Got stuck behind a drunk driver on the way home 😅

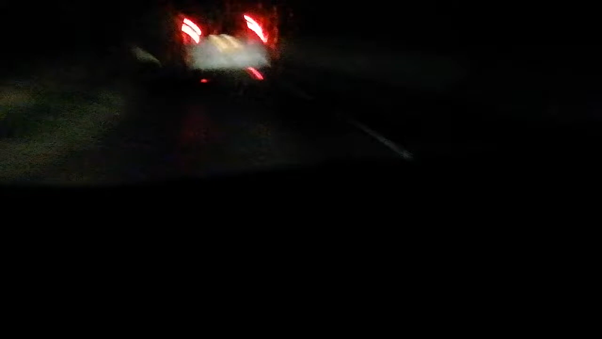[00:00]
I've done right in the edge of the road. I'm going 39 miles an hour. Oh my fucking God! Look! What? He's nearly up the fucking kerb!
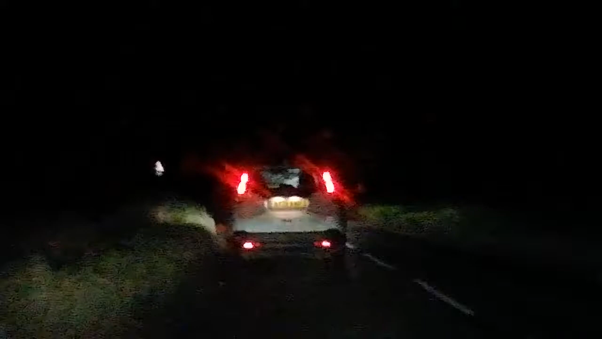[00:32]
Mum, don't swear this is going on YouTube. Mum. Don't swear. Shall we get my video back? If you swear. Oh my God, look. He's driving in the verge. That is so bad. So bad.
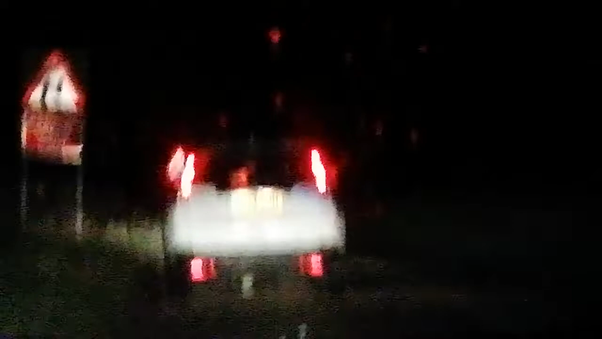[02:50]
I don't know if I should report the number plate. Huh? Why not? They're a danger to the road. Isn't they? Well, whether it's male or female, they're quite lucky that there's not much on the road. Exactly! If there was though... Oh my god! She's gonna end up in a ditch zone if you're careful.